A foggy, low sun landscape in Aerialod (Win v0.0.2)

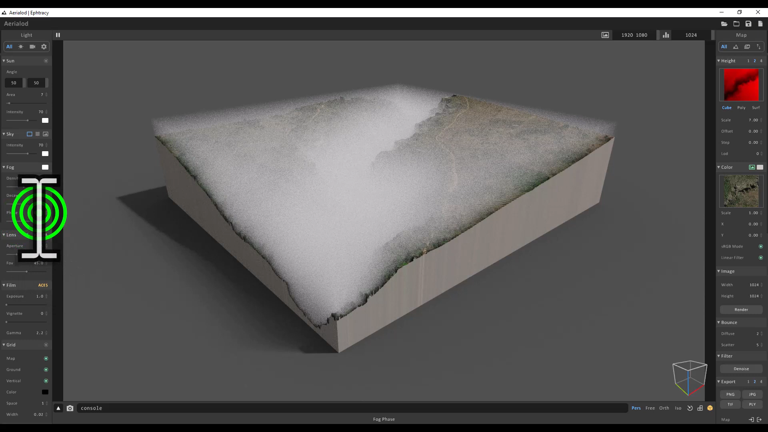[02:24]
the numbers phase zero decay let's make that five density let's take that down to three okay what i'm going to do is i'm going to change the sky value and first of all i'm going to change it to atmospheric scattering
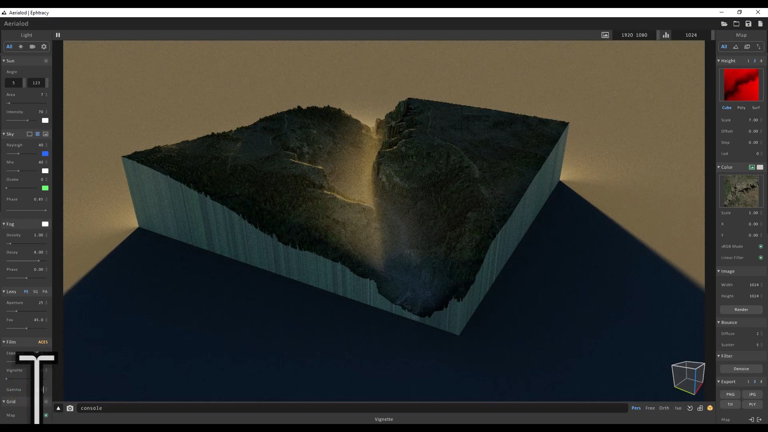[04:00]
three for gamma probably go lighter but i want it to be one kind of moody atmospheric
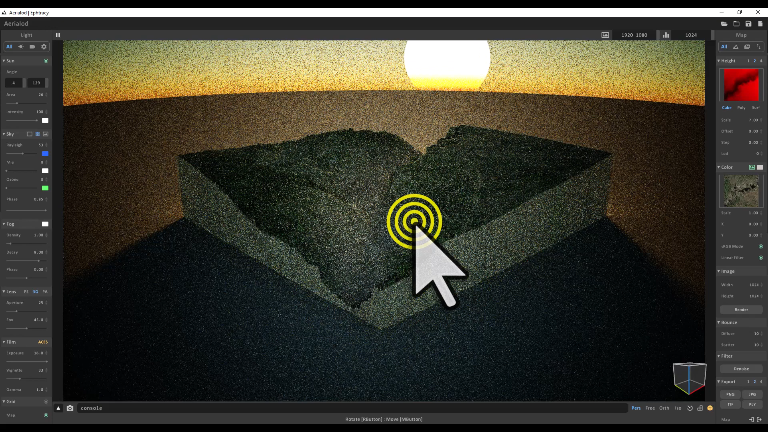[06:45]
go from something really basic to something really quite interesting probably looking at this i would take the density of the fog down a little bit more it's at one at the moment so let's try 0.75 and that's probably a bit better